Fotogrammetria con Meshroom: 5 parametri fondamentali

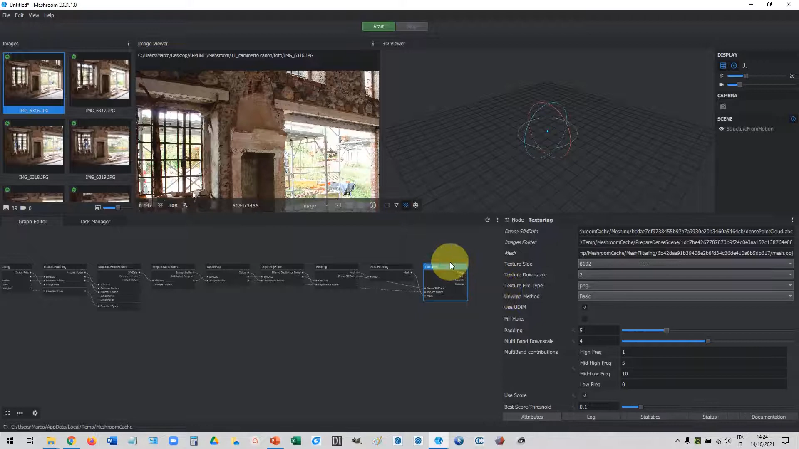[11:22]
Per ciascuno di questi blocchetti qui, ci sono una serie di parametri che li vediamo sulla destra. Questa è l'interfaccia di Meshroom, qua si zooma dentro, avanti e indietro, se si vuole.
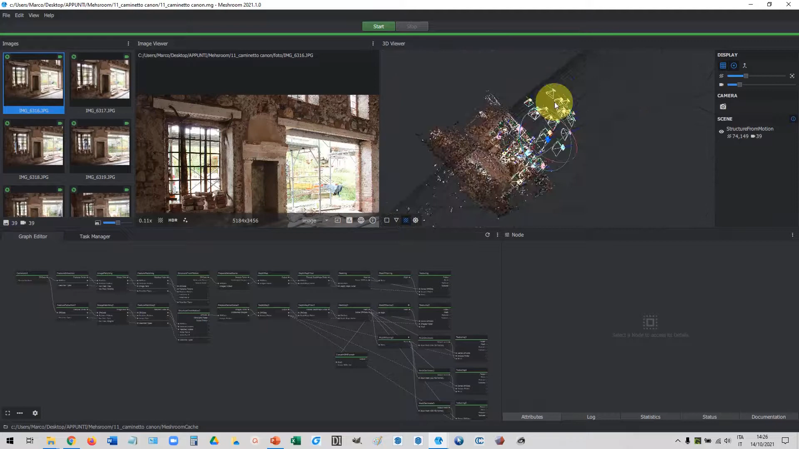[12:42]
Ah, vediamola questa nuvola di punti, attenzione, eccola qua, venuta fuori, ci sono i triangolini e i piramidini che fanno capire le posizioni in cui c'erano le foto, quindi insomma la magia è riuscita e ha trovato una posizione per tutti questi punti. Qua sulla destra c'è il diametro dei punti, le dimensioni per le macchine fotografiche, e quindi insomma ti puoi godere la tua nuvola di punti.
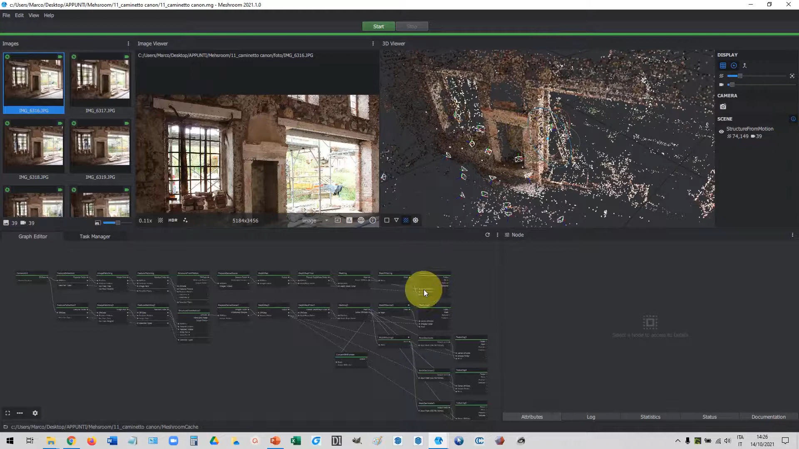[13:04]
Giusto per, che così vediamo il risultato finale, cosa faccio? vado a fare doppio clic sulla questa variante qui, texture in cinque, ci mette qualche secondo, ma viene caricata qui nel visualizzatore,
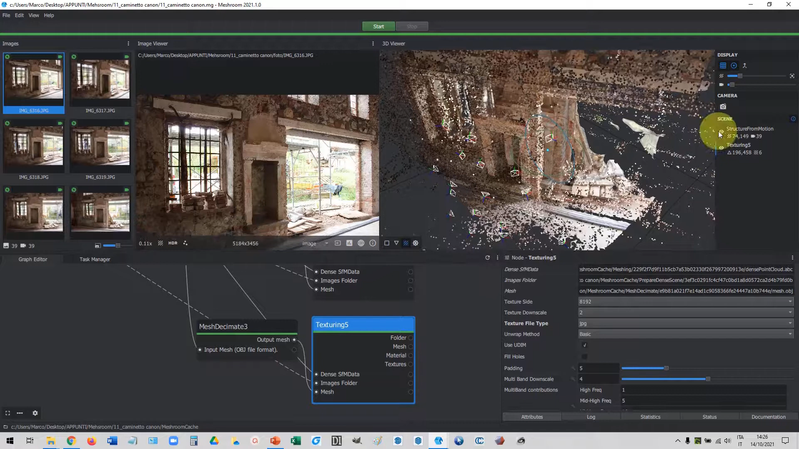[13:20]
qua c'è l'occhiolino, quindi posso vedere la nuvola di punti, o la Mesh, o le Mesh, nelle varie varianti insomma, che vado a studiare. Si fa doppio clic, si carica insomma quel determinato nodo nel visualizzatore, togliamo di mezzo questo e questo, così lo vediamo bene.
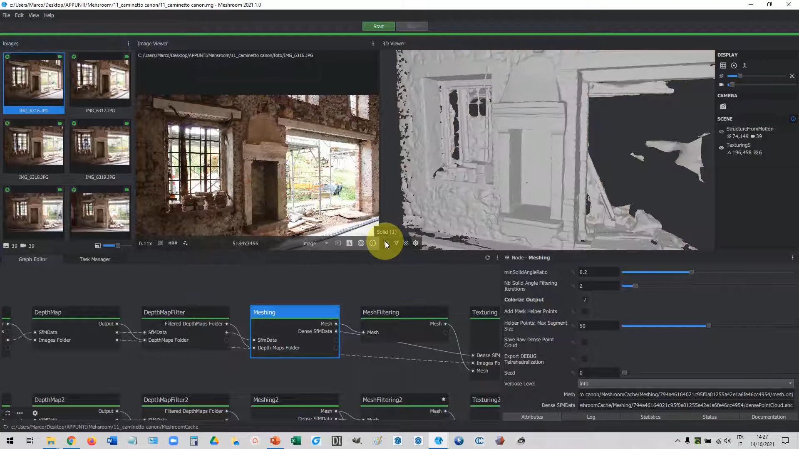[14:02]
Magari ti basta quella, perché ti interessano soltanto le geometrie, se invece ti interessa anche l'aspetto coloristico, cromatico, eccolo qua, Mesh, Colorize Output, attenzione che bisogna espandere,
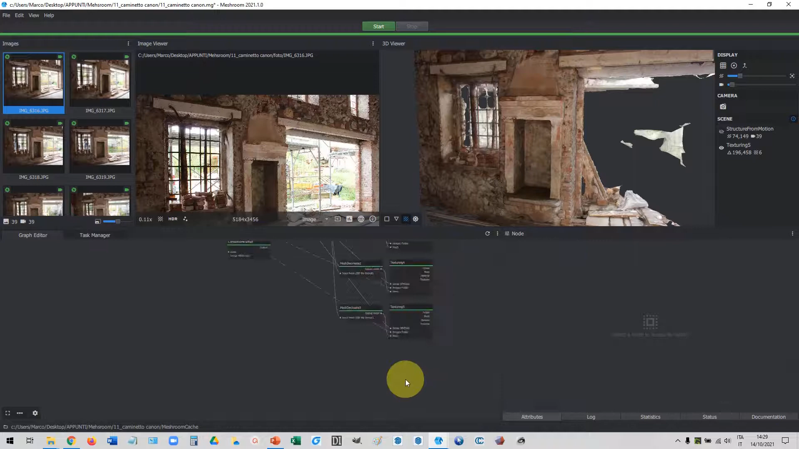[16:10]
con i suoi collegamenti a quello che gli serve. Quindi questo adesso lo rimuovo, perché in realtà non mi interessa, quindi remove node, e io l'avevo fatto praticamente da qui, filtro extraction, da qui in giù me li ha copiati tutti, in questo filtro extraction, allora sono andato a mettere i describer, secondo me non era aggiornato manuale, perché parlavo di describer per set,